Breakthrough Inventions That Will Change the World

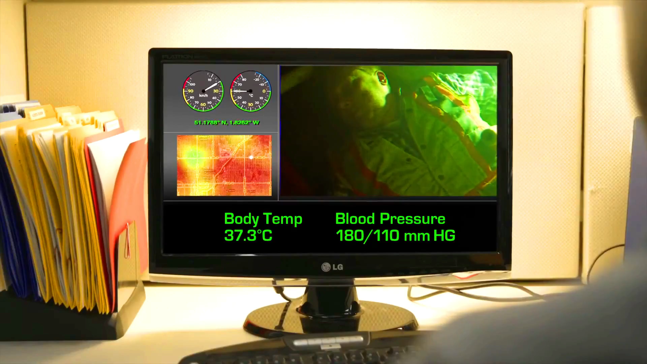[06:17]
This allows for more time to capture data and images.